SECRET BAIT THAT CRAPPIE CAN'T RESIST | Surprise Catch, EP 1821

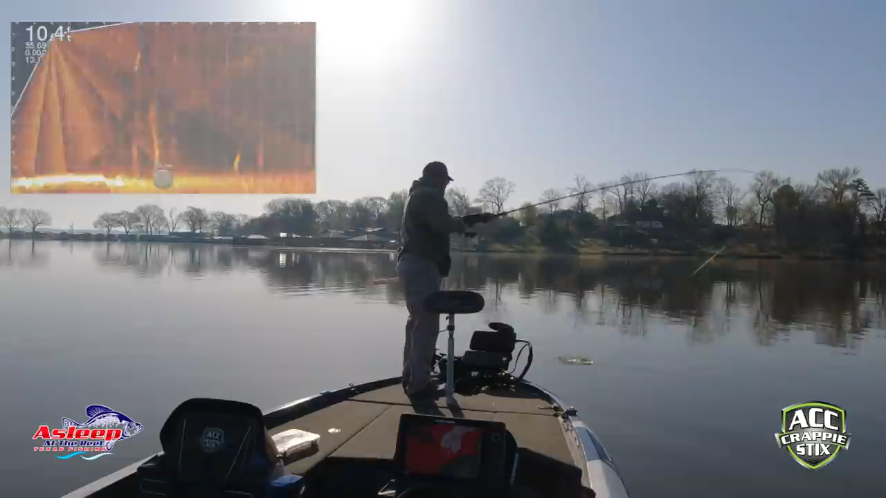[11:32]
Good fish. Guys, they're just roaming. There's not one on a tree.